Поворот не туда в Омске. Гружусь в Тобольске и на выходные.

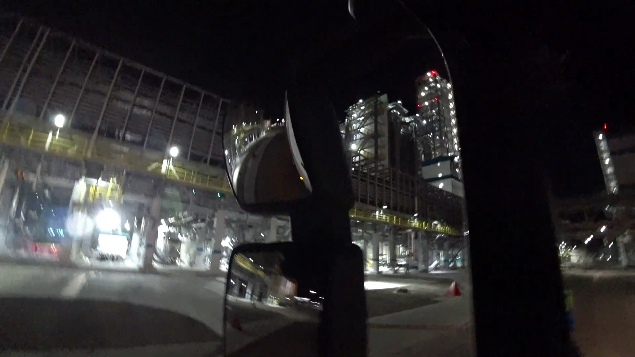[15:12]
Вот такой вот вид. Круто, шумно и так далее. Короче, ищу третьи ворота.
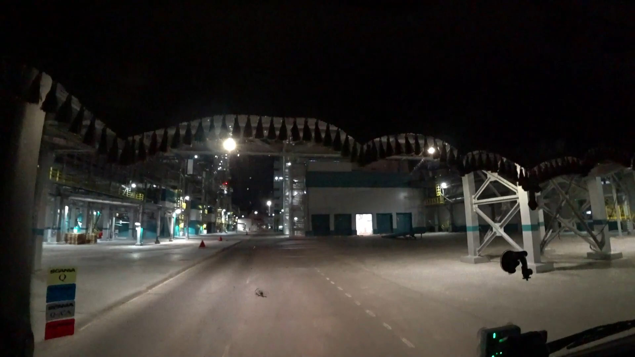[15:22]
Будем вставать на третьи ворота. По-моему, я как-то грузился с них, то есть это там чуть подальше. Вид бомба.
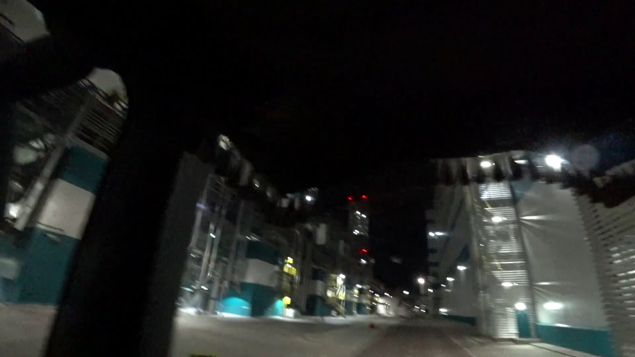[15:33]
Ну тут уже не так, издалека классно смотрится. Грузимся, время 2 часа ночи, погрузка в 2 у меня, ну чуть раньше тут я заехал.
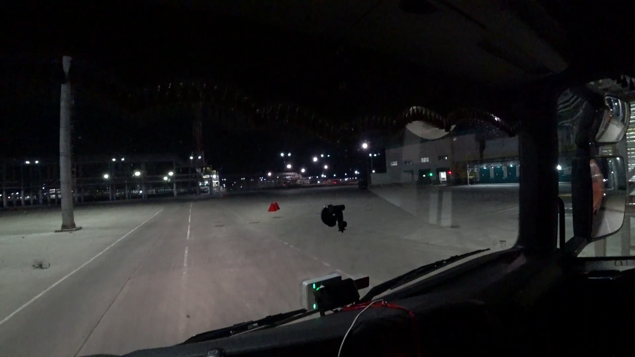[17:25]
А где нумерация? Чуть не вижу.
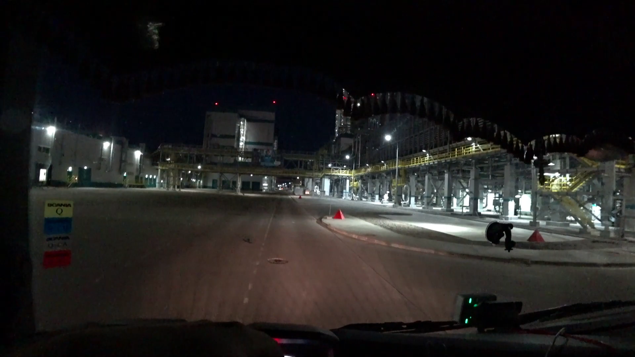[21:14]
Ладно, сейчас доедем до весов, узнаем результат. Потом за документами уже все на выезд. И на выезд. Встаем на стоянку, здесь есть стоянка. И отдыхаем до утра. Утром меняем лампочки и выдвигаемся на Челябинск.
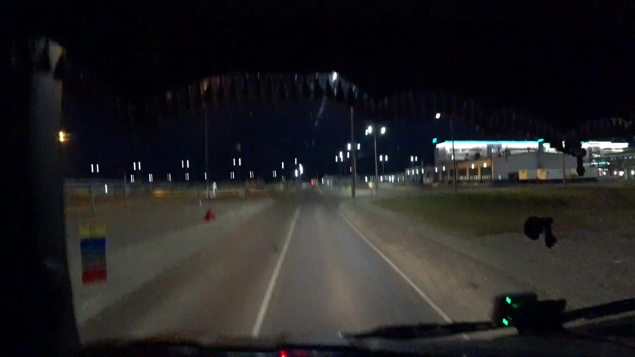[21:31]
Подъезжаем к весам, блин. Что-то я забыл у них про эти весы. Такие маленько они крутоватые. Не знаю, я думаю, не оторвем отбойник.
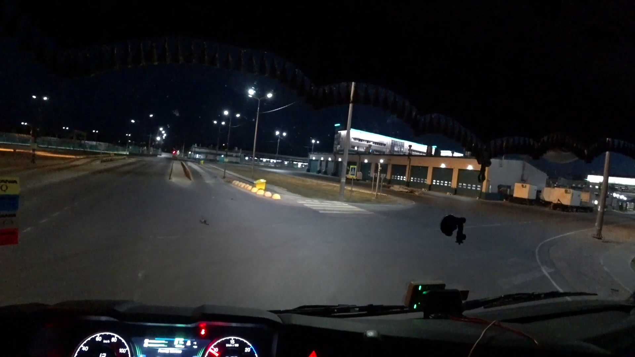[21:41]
Или это только кажется, что они крутоватые. Так, что у нас? Движение без остановки со скоростью не более 5 км в час. Мы уже едем, да? Что-то ни светового сигнала, ничего нету. Вроде не зацепили. Чего он моргает?
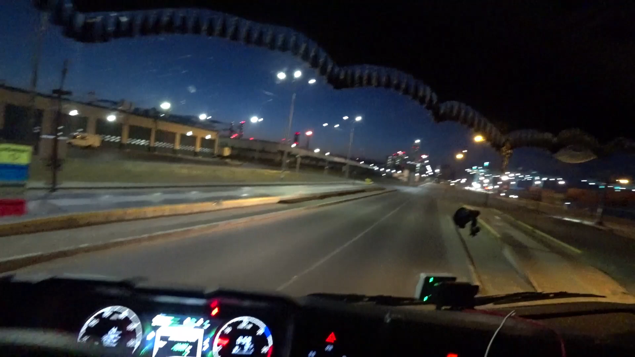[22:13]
Вот и все, парни и девчата. Прошел весы, все четко.
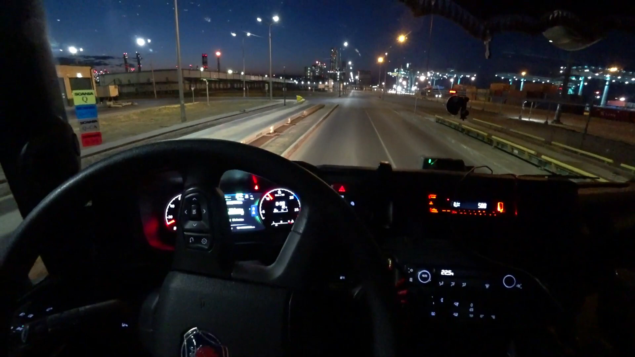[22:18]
В этот раз вообще все в елочку, все классно.